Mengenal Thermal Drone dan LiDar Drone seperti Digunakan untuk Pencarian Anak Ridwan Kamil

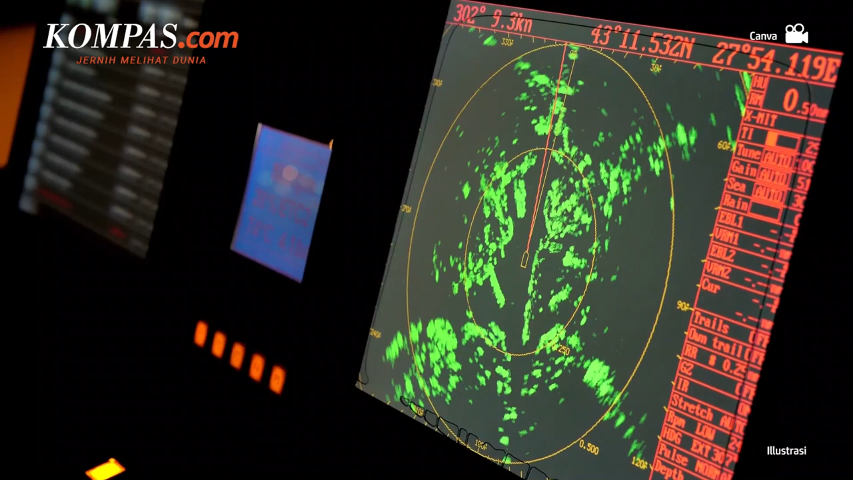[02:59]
penggunaan sonar dengan teknologi multi-beam echo sounder bisa memproyeksikan benda yang ada di dalam air,
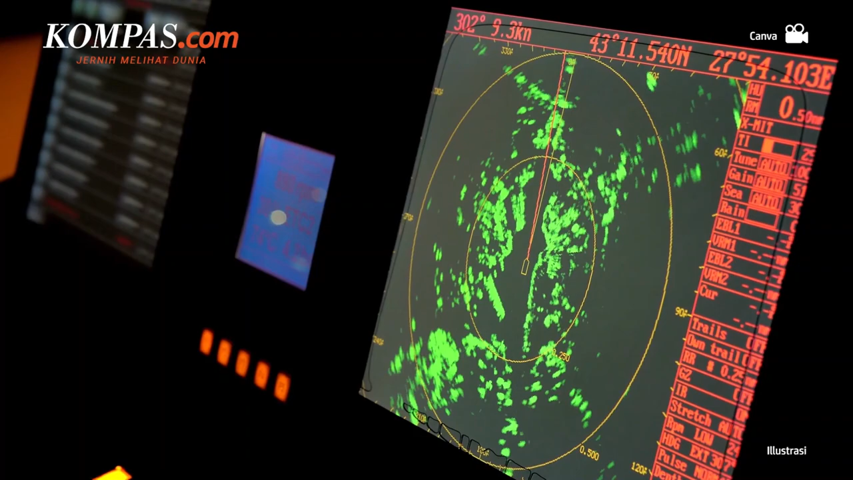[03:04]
termasuk jarak dan bentuk benda tersebut.